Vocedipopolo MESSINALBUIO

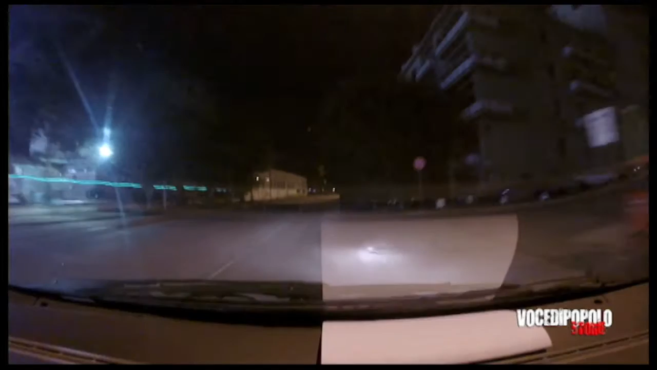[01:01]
Il contrasto tra il buio e le luci delle auto di fronte rendono i pedoni invisibili.
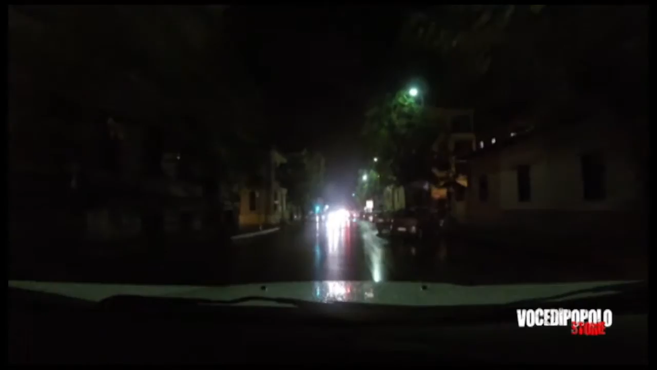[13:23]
il viale Boccetta e troppe altre sono le strade, anche nella zona sud, che continuano a costare vite umane, sempre, vogliamo precisarlo, in primo luogo, per l'irresponsabilità di chi sta al volante,
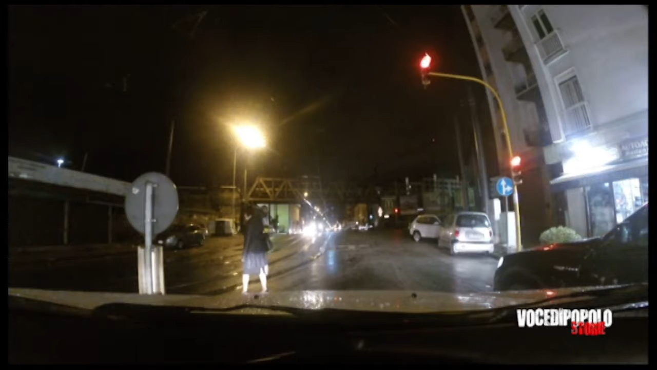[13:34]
poi anche per le condizioni della viabilità e dell'insufficiente illuminazione. Tra queste, il viale Gazzi rappresenta un esempio assoluto, con l'incrocio, con l'ingresso all'automonte del Policlinico, lasciato completamente al buio. Ed anche qui c'è un importante passaggio pedonale.
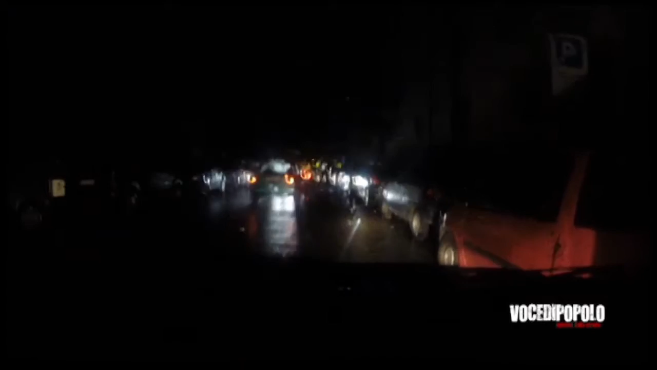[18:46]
Adesso io stacco la telecamera per farvi vedere tutto intorno. E come vedete, tutto intorno è completamente al buio. Quindi c'è un quartiere, possiamo dire, perché la via Brasile è abbastanza lunga, e anche tutto il circondario intorno alla via Brasile, quindi tutto ciò che è collegato all'illuminazione notturna della via Brasile, è staccato. Ed è staccato, sembrerebbe.